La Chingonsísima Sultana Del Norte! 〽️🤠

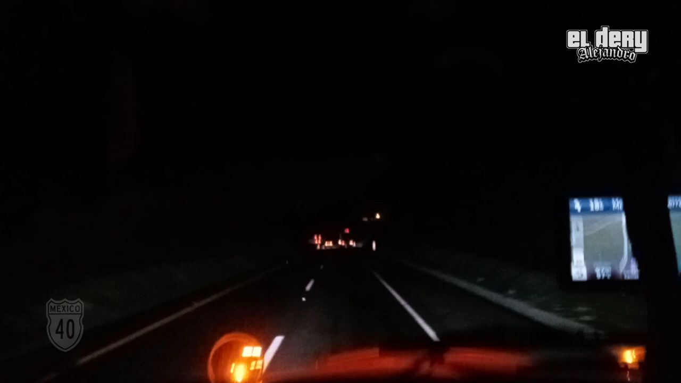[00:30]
En la Cuesta de los Muertos, se llama este pedazo. Hace tiempo implementaron la restricción del horario de tráfico pesado. De 6 de la mañana a 9 de la mañana. Quién sabe si todavía esté en vigor.
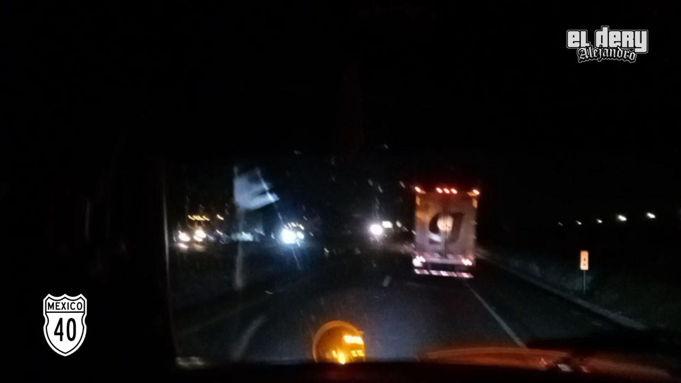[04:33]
Ahí está el señalamiento de revisa sus frenos. No mames, lo pone cuando empiezas a bajar. Ay, no. Ahí como que se vaya a 60. Hay que baje solo.
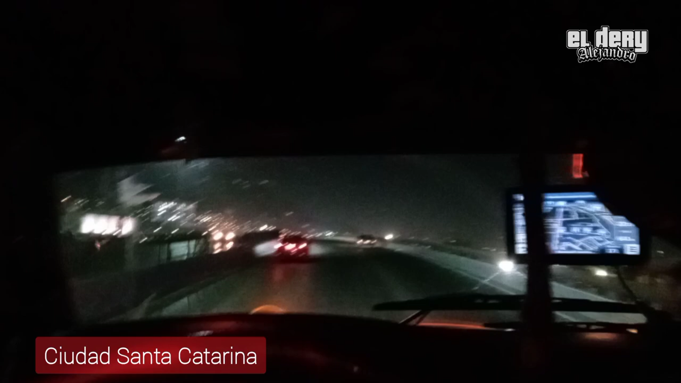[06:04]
Y aquí venimos atravesando Santa Catarina, uno de los municipios de aquí de la área metropolitana.
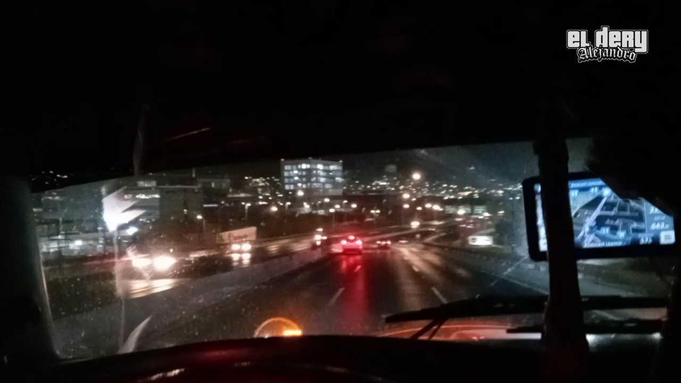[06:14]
Las 6:12 de la mañana. Ya, pues ahorita ya. Ya toda la gente se empieza a poner en acción laboral. Ay, güey.
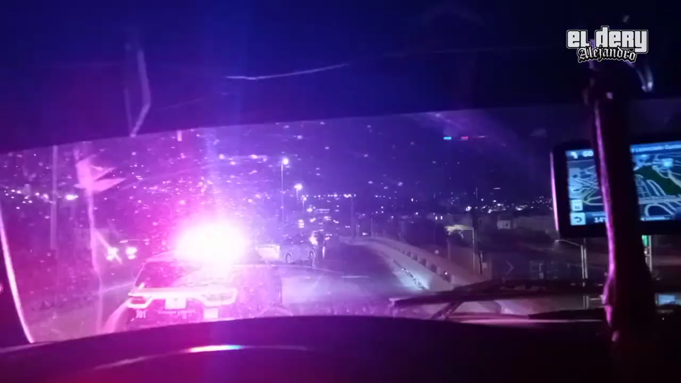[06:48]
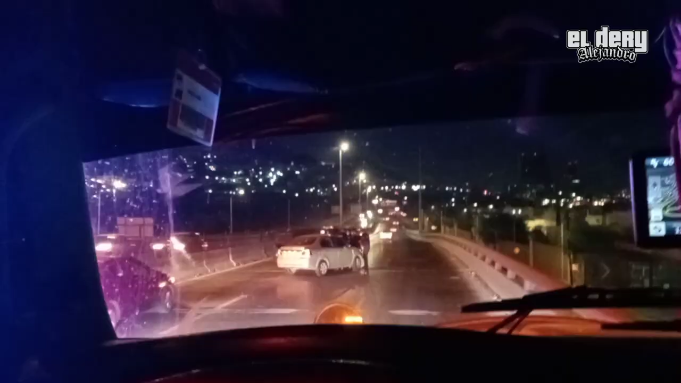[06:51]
Parecer solo fueron medios materiales, anda.
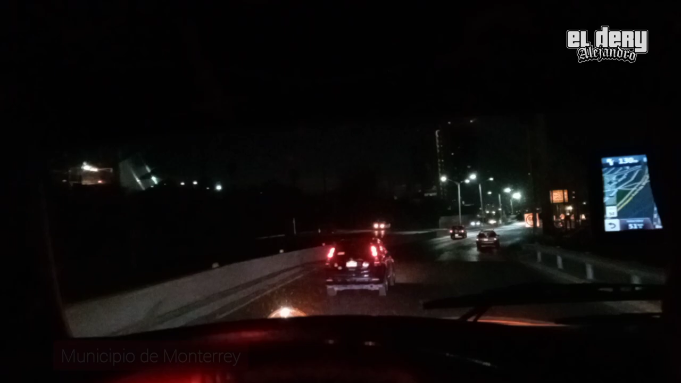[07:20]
Aquí en Monterrey, para el tráfico pesado, estas son las únicas dos entradas,
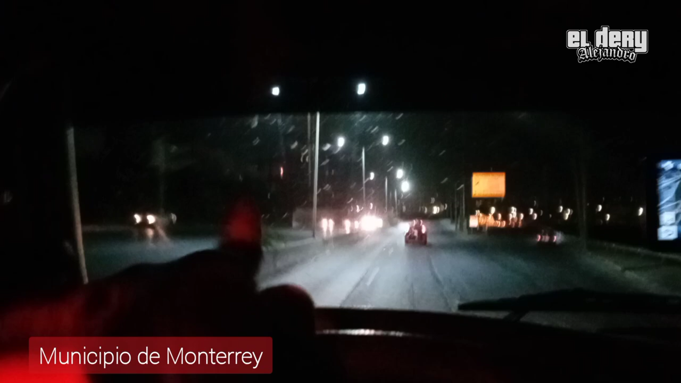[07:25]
allá por Constitución y esta por donde vamos nosotros. Son las únicas dos entradas para el tráfico pesado viniendo de Saltillo. O sea, ya aquí lo que es en la ciudad.
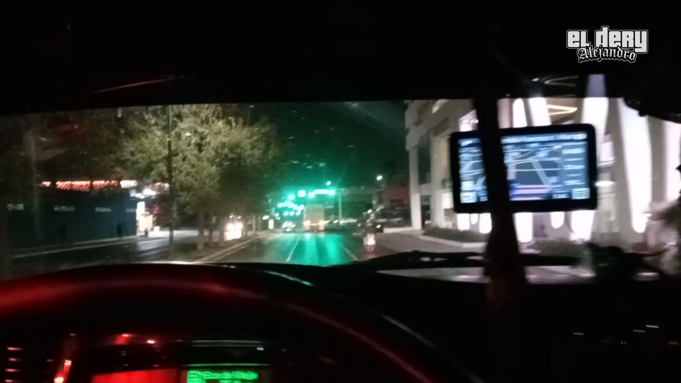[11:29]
Así como entramos por esta avenida, la Beca Ranza, igual si vienes de Reynosa, de Miguel Alemán, de Victoria, la salida es por aquí mismo, pero de norte a sur, rumbo a Saltillo. Es la única salida, es así, es la única salida. Ya no se puede allá por Constitución, ya no se puede.
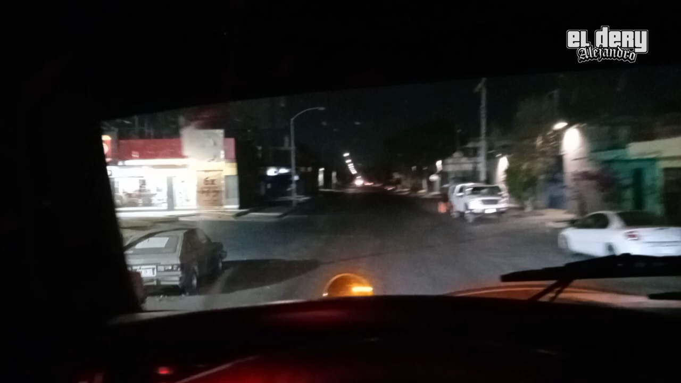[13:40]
nos vamos a subir a Ruiz Cortines rumbo al... ¿qué es? Oriente.
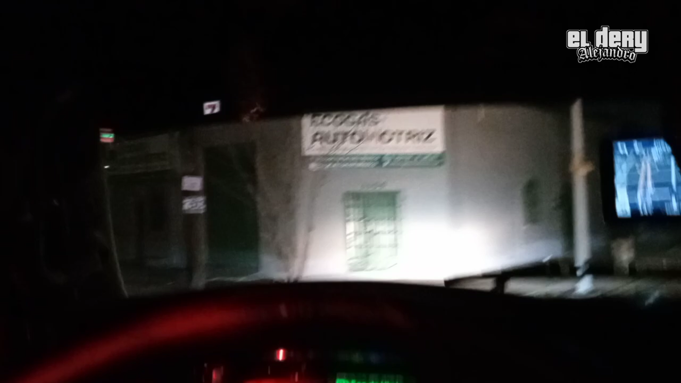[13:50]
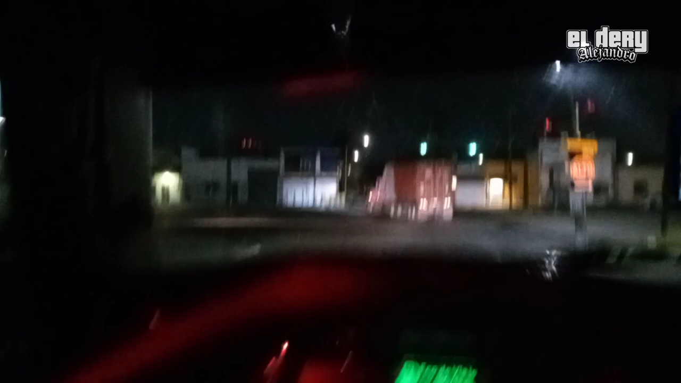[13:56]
Por ejemplo, para los que van a salir, se van derecho, pero no por abajo del puente, por la que sigue, ahí por donde va el colega. Y los que vamos a entrar, aquí en la rampa de Caracol,
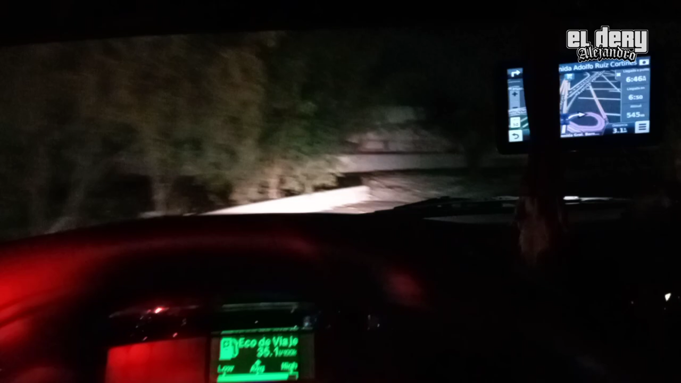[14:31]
para subirnos a Ruiz Cortines.
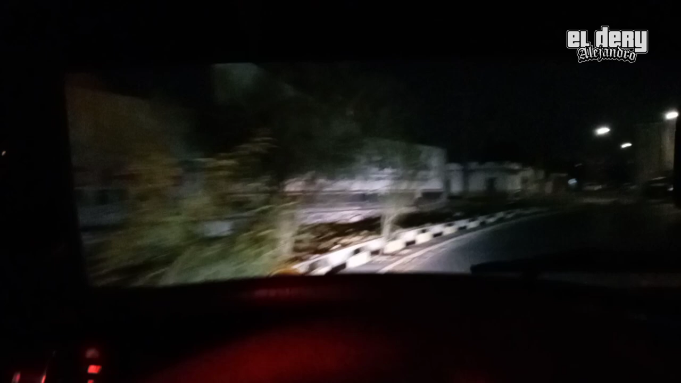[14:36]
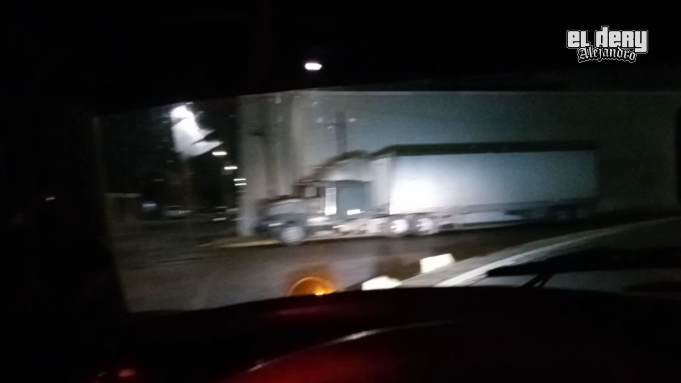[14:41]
Esta avenida por la que venimos, la Ruiz Cortines, es la más larga, la de más longitud de aquí del rancho.